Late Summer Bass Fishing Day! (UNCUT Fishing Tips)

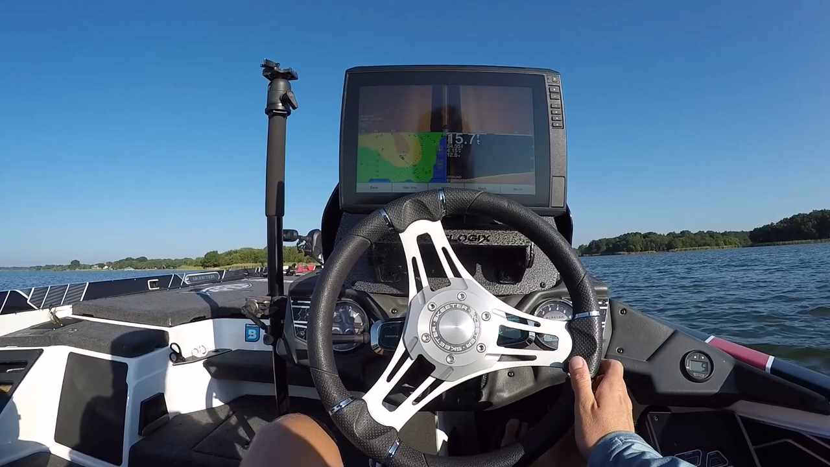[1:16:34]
So one thing that I like doing on new bodies of water is early in the morning, maybe before those fish are, you know, biting on these deep spots, I'll kind of go through and graph them, mark some waypoints on the brush piles,